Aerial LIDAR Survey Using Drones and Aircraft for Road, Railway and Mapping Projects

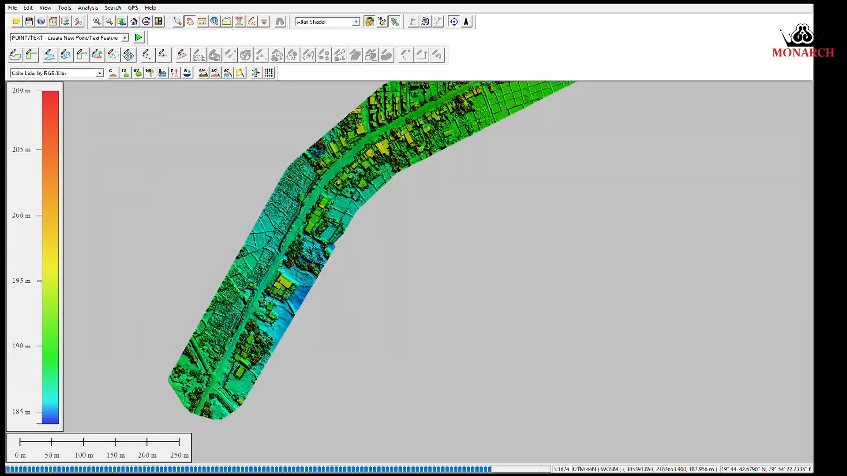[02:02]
The data is further analyzed for extracting elevation information,
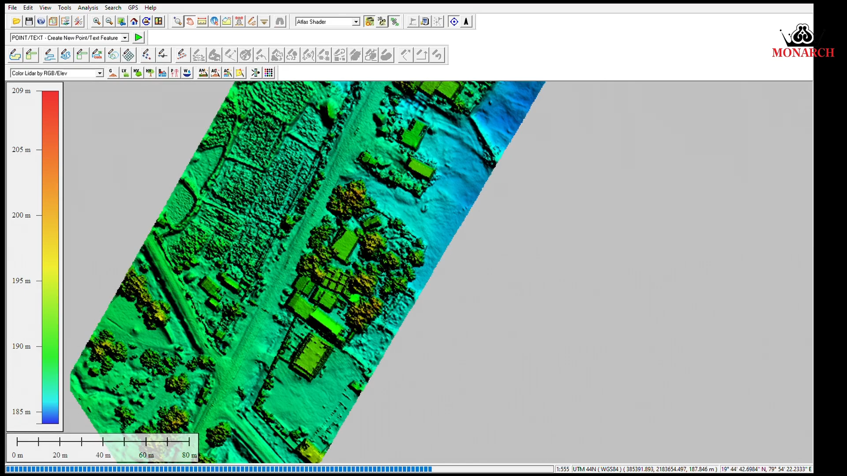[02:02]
creating contour lines or generating 3D models.